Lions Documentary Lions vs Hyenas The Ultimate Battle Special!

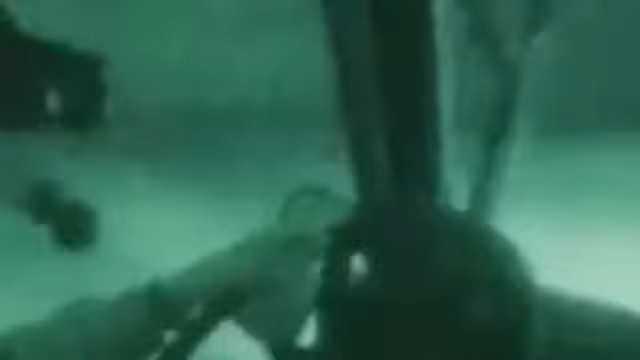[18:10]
It's a thing that other hyenas and lions hone in on as well.
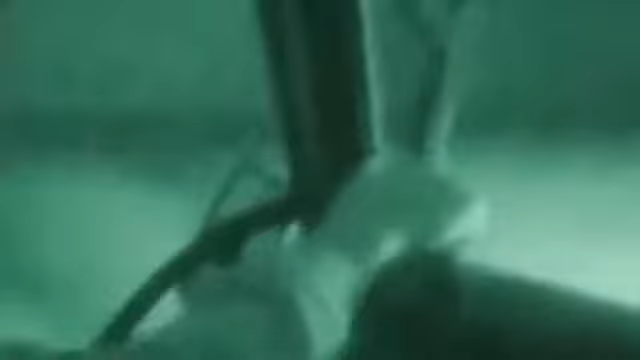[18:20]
I can see it going through the grassland.
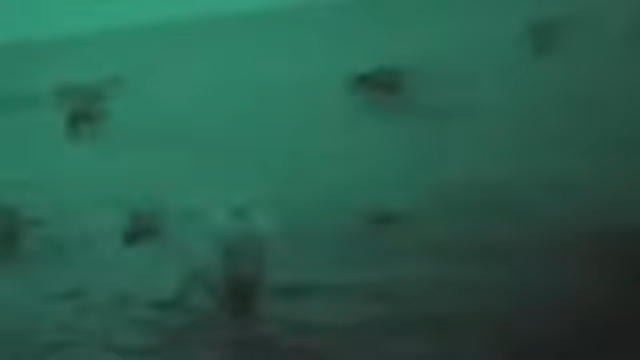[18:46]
huge crushing teeth are strong enough to crunch up solid bone.
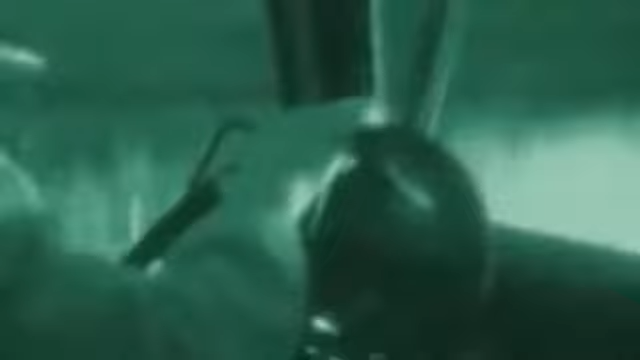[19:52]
Camera unveils a night world full of animal life. Just how close these animals come to humans astonishes the researchers.
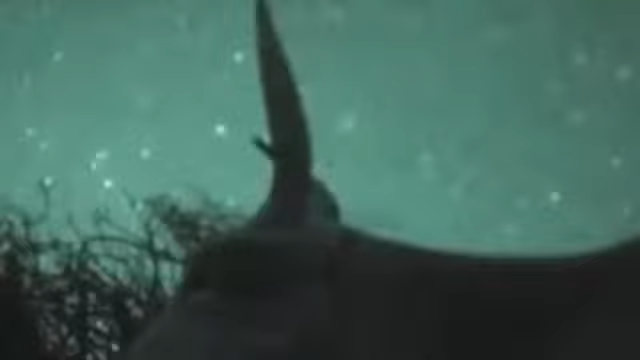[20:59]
The nocturnal hunters are in their element.
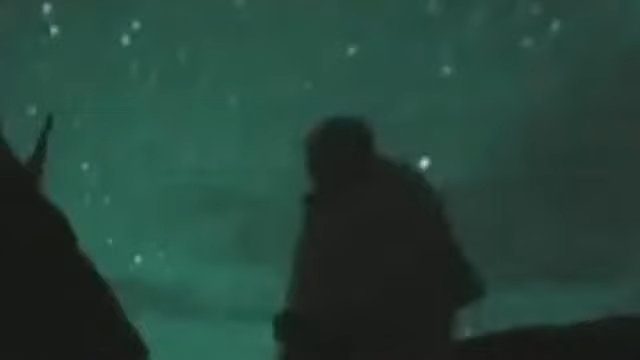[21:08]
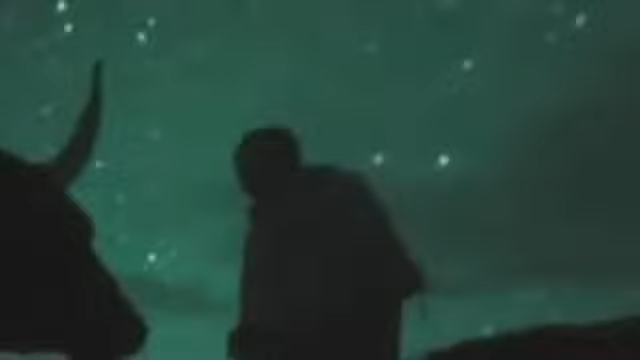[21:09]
There are burglars about.
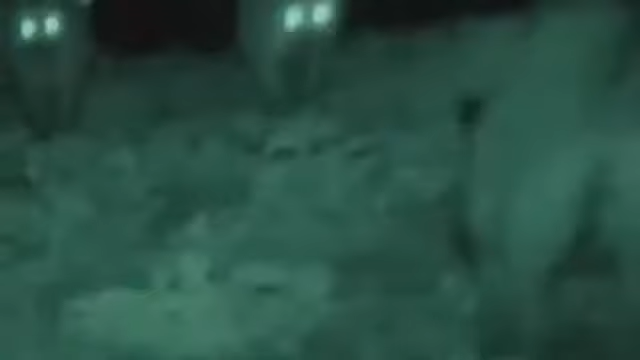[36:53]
You can see this clearly in infrared light.
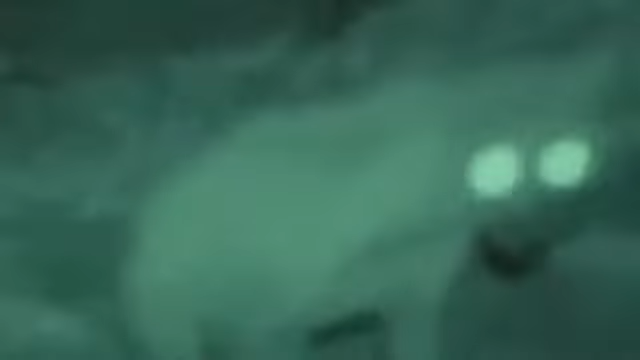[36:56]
But how do the animals see in these conditions? Like all the animals here, their eyes appear to glow. A mirror-like membrane doubles the available light. Then their brains enhance the images, filling in the gaps to see detail more clearly. The newcomers soon return in force. The prize seesaws between them until it's all gone.
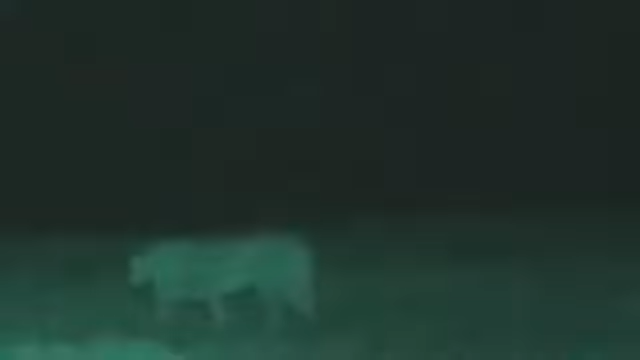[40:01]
The lion's game plan is always the same. Get close to the herds, then spread out. They don't need to make any effort to hide themselves. Only their footfalls give them away.
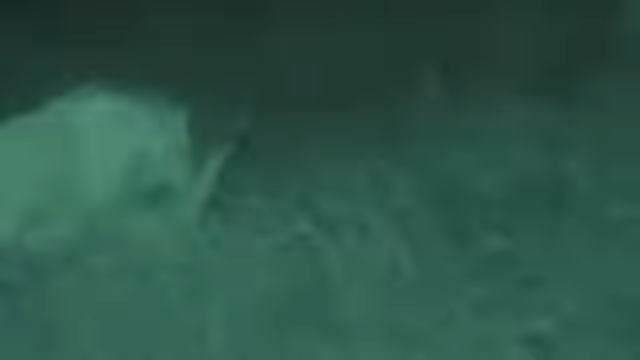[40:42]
A lioness gives chase. A high kick lets her quarry escape.
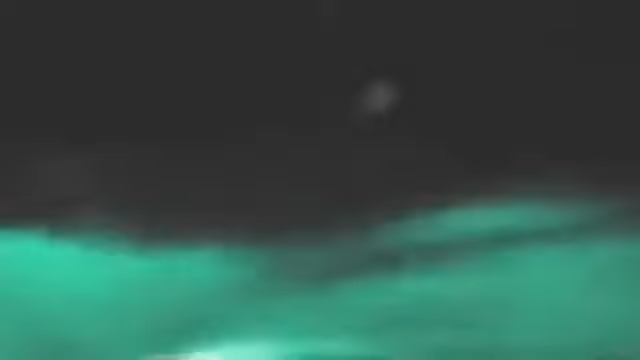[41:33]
One lion grips the throat in a stranglehold, the other prepares to feed. Their ability to keep a grip on their prey in pitch darkness makes the kill possible.
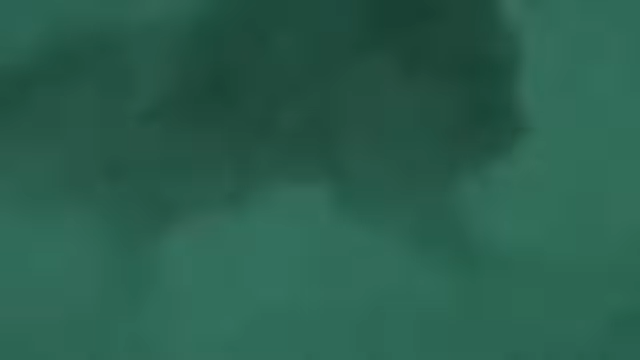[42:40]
A thieving male lion is forced to take them on. The hyenas persist even though a single blow could be fatal.